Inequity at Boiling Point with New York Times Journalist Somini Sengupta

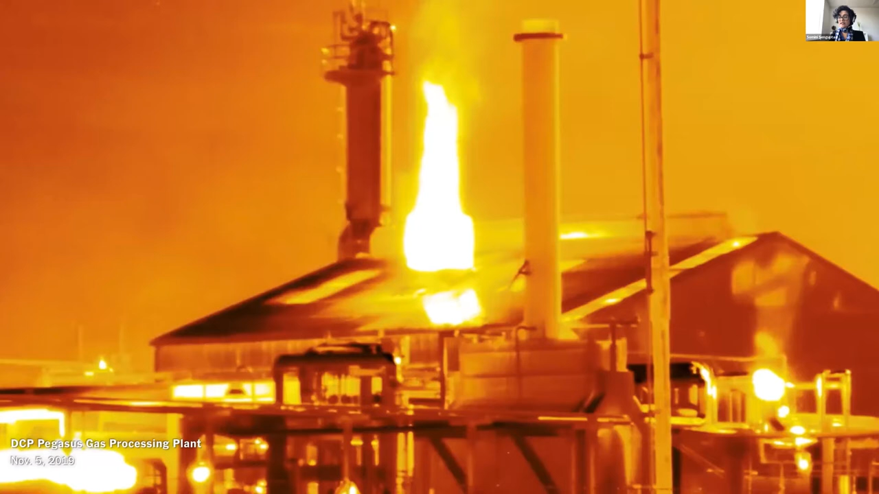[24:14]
but this image is taken with an infrared camera and you can see the methane billowing from the plant here. You can't see or smell methane without a camera like this. So, okay, end of pause on the words, natural gas versus methane gas. So, where are we now? Well, oil prices are soaring, as you know. US oil production is at record levels, oil and gas production.